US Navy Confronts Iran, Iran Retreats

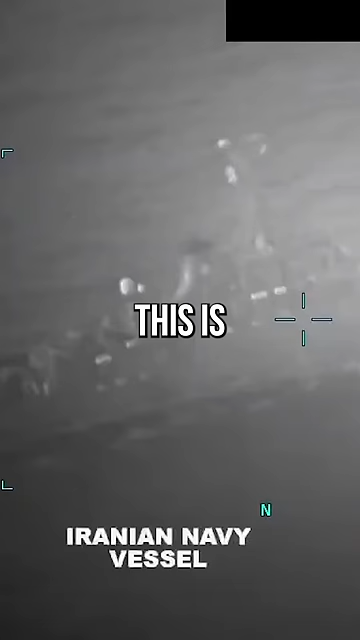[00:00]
This is footage of the US Navy confronting Iran yesterday when it tried to seize two oil tankers.
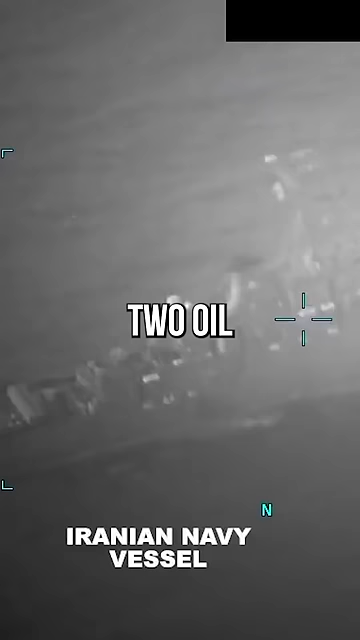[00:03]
The Iranian Navy opening fire on one of the US owned vessels in an attempt to get it to stop, but the ship just kept chugging along.